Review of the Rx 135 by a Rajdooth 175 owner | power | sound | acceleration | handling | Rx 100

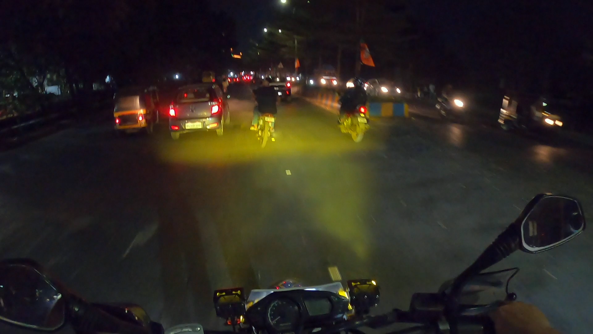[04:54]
Okay, follow me. Sounds so nice. Yeah.
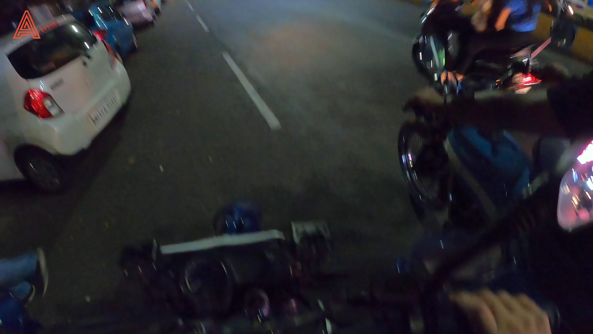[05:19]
Which one do you like better, the two-stroke or the four?
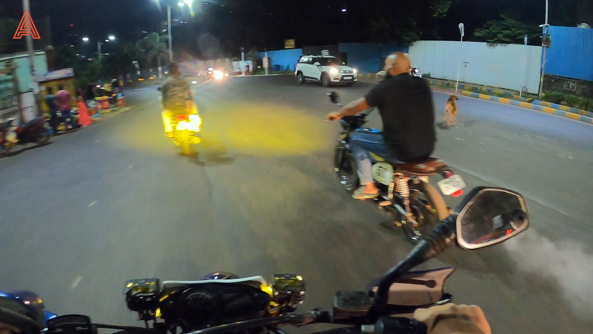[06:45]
Yep, pausing your trails. Oh, oh, oh, oh.